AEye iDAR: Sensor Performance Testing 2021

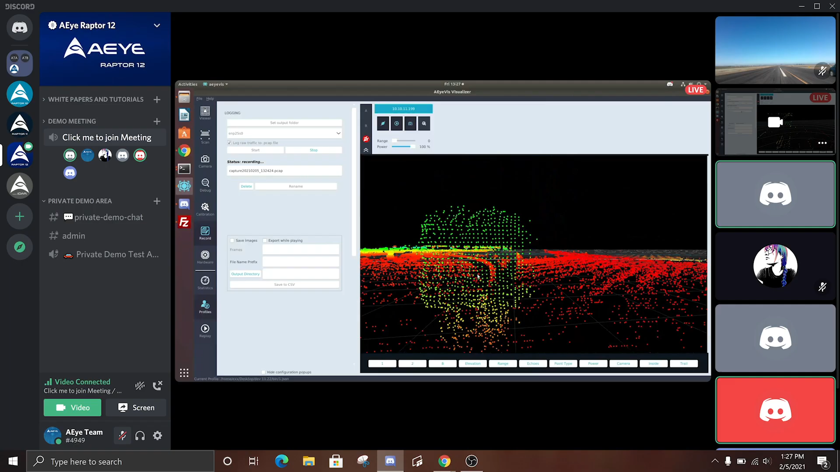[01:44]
Yeah this is honestly one that we have to do after the fact because there's so many detections yeah I'm not going to count these I wasn't going to try.
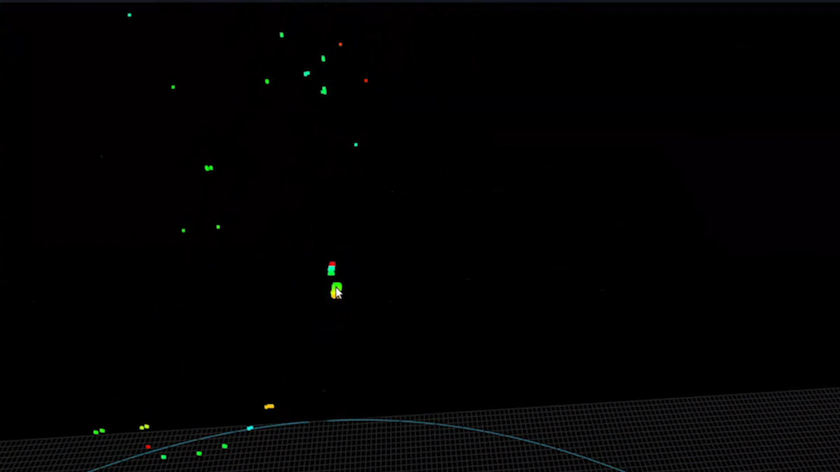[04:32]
Oh that's funny I can see the the two three